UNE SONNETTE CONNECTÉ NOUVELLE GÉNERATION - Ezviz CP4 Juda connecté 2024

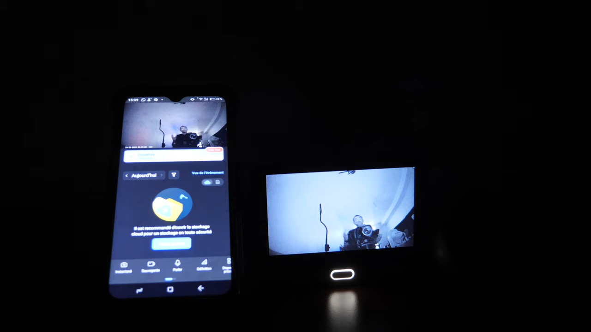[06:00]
Elle va passer en mode afrarouge toute seule.
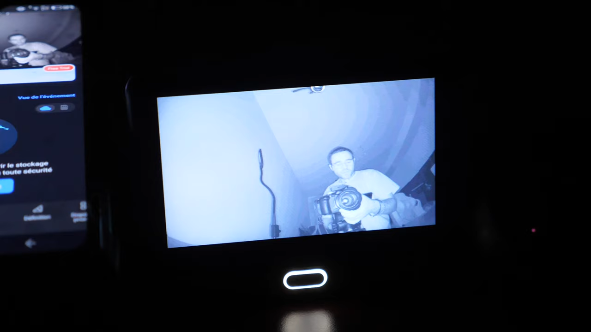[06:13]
Donc voilà ce que ça donne.
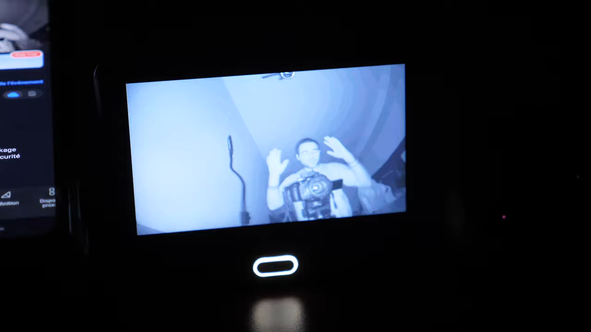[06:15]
Et franchement c'est plutôt très propre. Très clair. Je vous avoue que c'est même plus propre sur l'écran que sur mon téléphone.
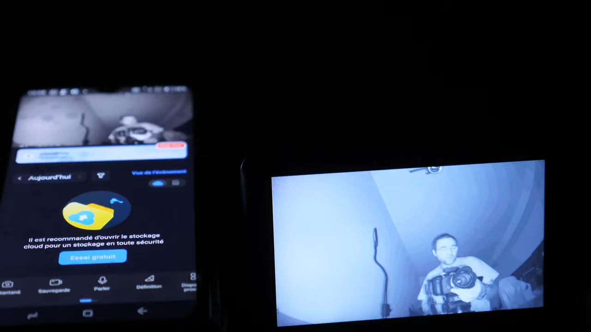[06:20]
Mais ça c'est par rapport à ma connexion wifi. Sur la connexion wifi on voit bien qu'il y a un délai.